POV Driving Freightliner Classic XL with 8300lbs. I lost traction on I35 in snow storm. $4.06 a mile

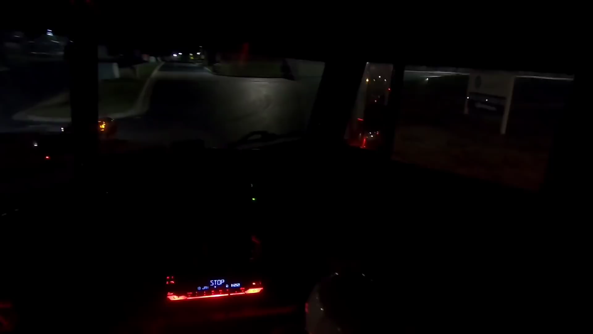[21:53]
Trucks, COVID specimen drop box. I don't need that. Private drive, not a through street. Okay, I just need to know if I can go back here with the truck. Which way do the trucks need to go? I don't know.